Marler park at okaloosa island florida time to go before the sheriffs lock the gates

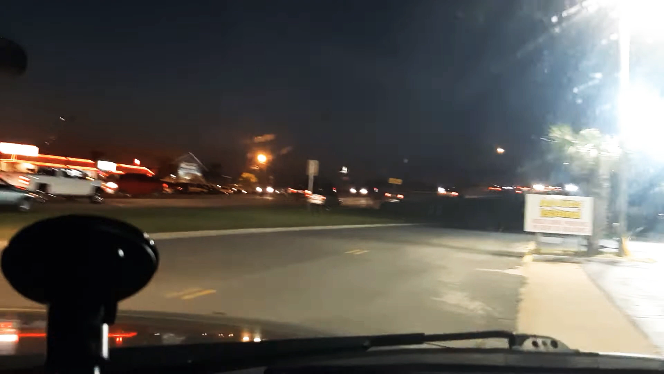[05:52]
I don't have to sit and wait on the way.
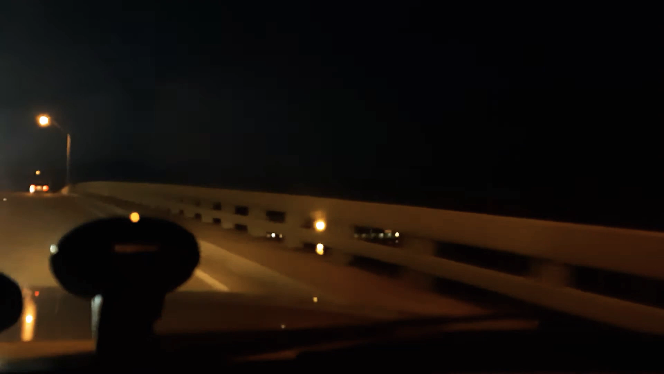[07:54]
this bridge. Look at all the tail lights.
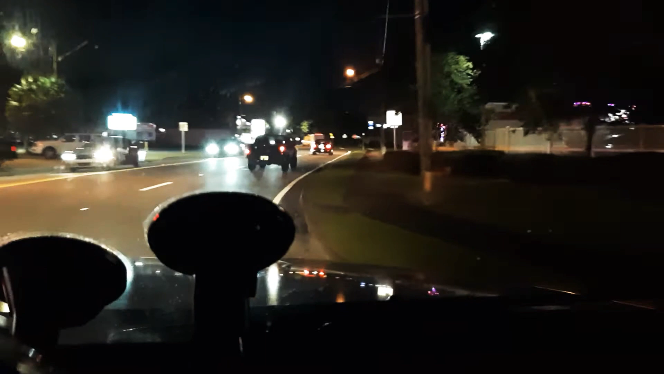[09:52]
they got a bazillion people over at that club right there. Robinson's cruise through is busy.
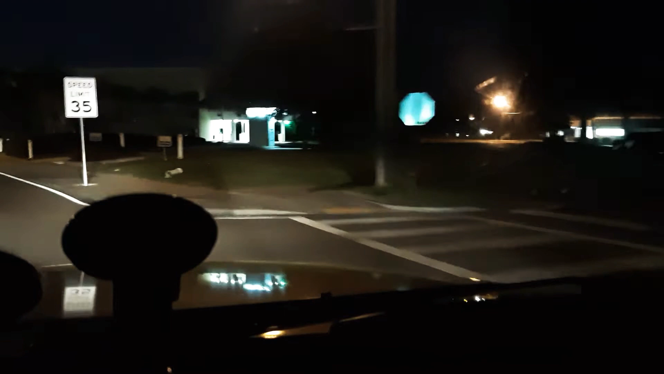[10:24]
Right at this Y, this bank here, it used to be like a big giant castle and it was a bingo hall for years. And then they turned it into a bank.
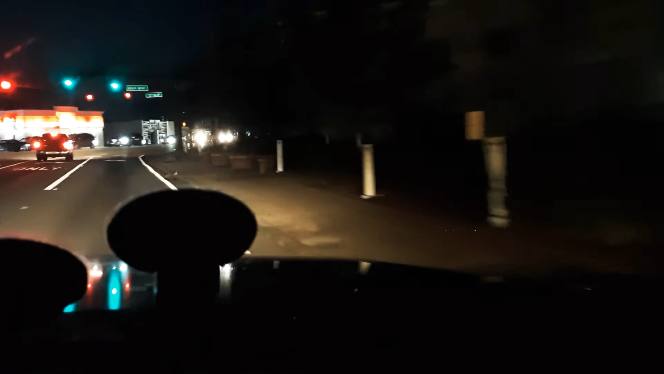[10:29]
It was kind of cool that one building. Old familiar cycling, huh?
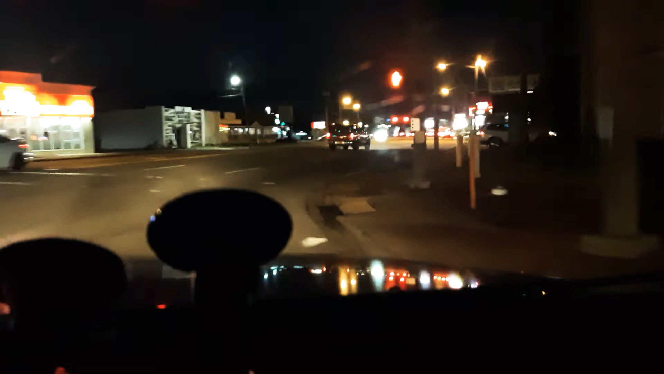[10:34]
Let's see, fuel at Dodgers is $196 today cash.
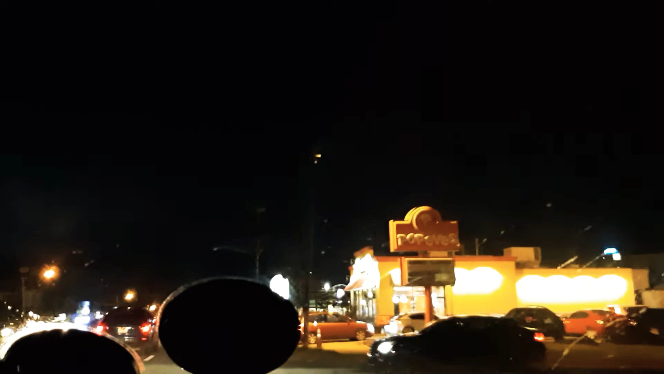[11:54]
Papa's marquee is off, but they're getting full of cars. Wow, it's the Polly Levesque restaurant, slab packed full of people. Jeez, I've only seen it real busy like that twice.
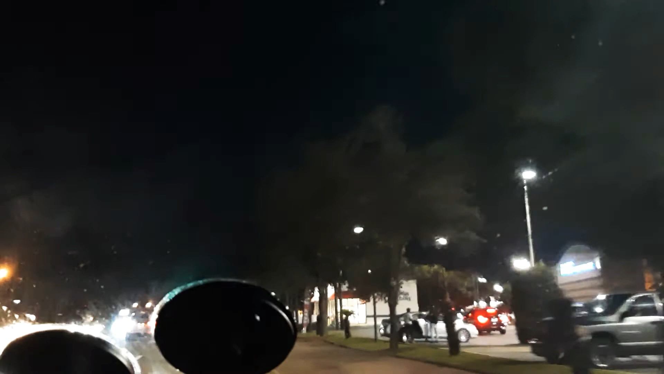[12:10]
Okay, and the line is way out in the parking lot for Baskin Robbins.
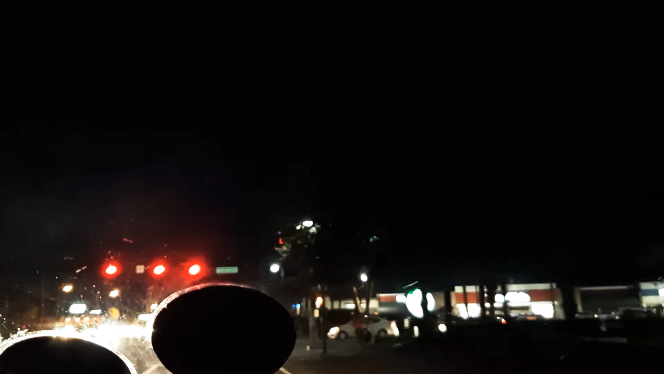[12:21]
A lot of people left town station right now.